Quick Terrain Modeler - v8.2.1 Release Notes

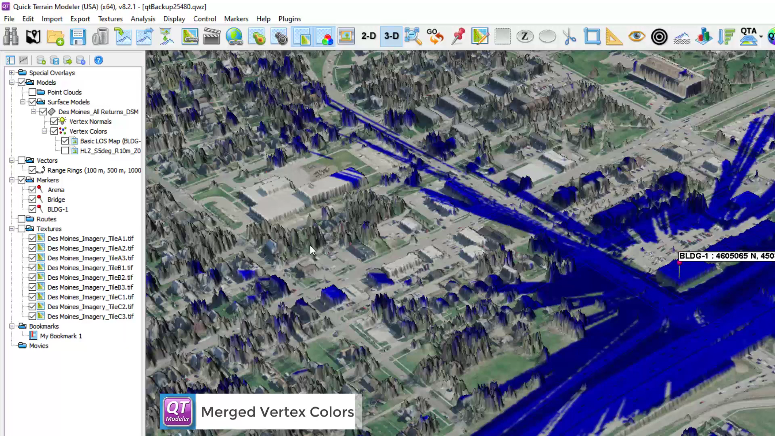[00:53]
I can now check two of those, and QtModeler will blend the result together.
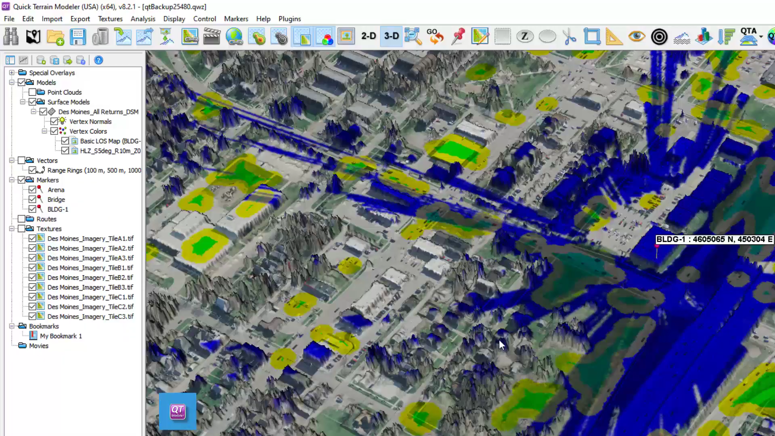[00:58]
This works much better if you choose contrasting colors, like blue and green.
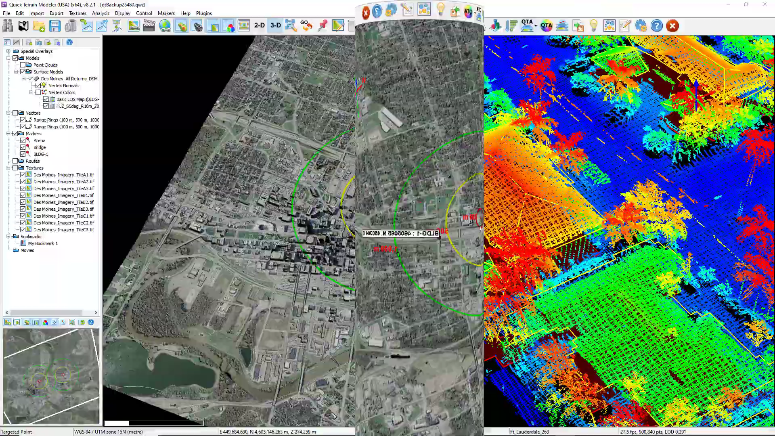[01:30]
Vector properties have been completely revamped for version 8.2.1.
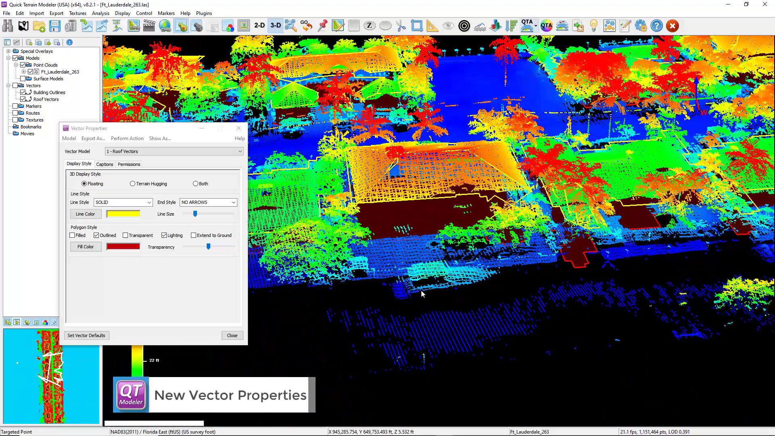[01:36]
Here I've got some extracted vectors. Let me turn off the point cloud.
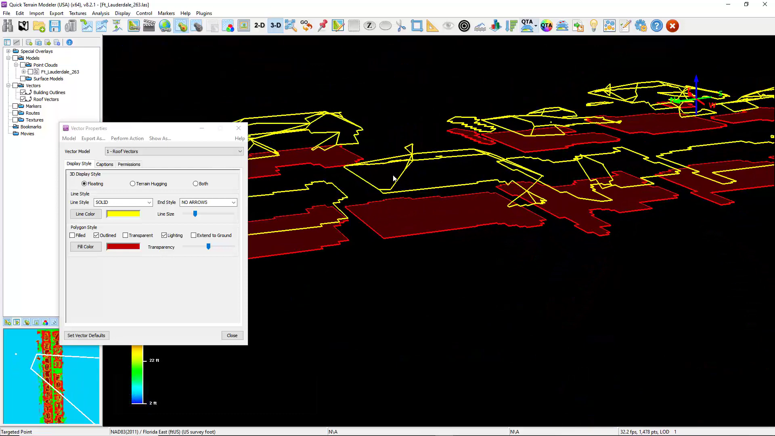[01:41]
These are building roof vectors. In version 8.2.1,
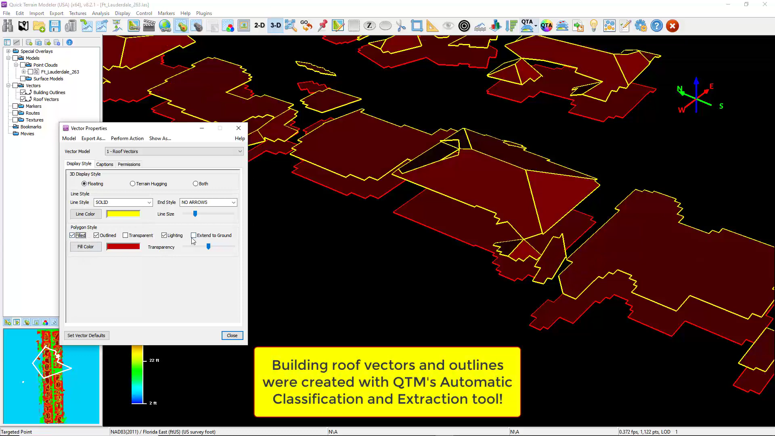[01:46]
I can fill these and extend them to the ground and adjust their transparency.
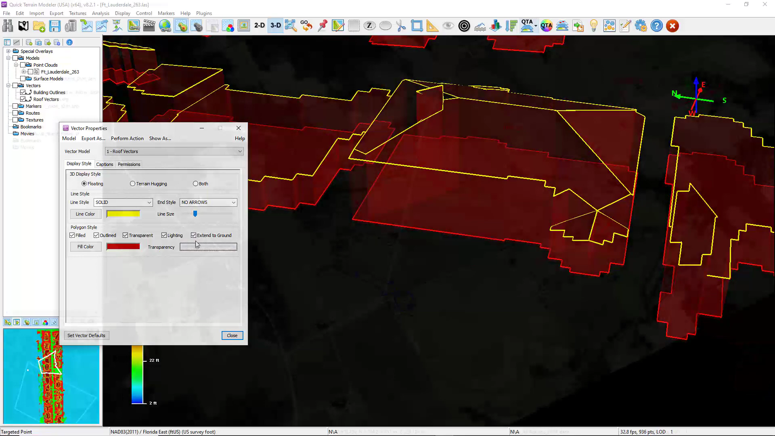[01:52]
To access the new settings for vectors, right-click in the layer tree, go to Edit, and Edit Style.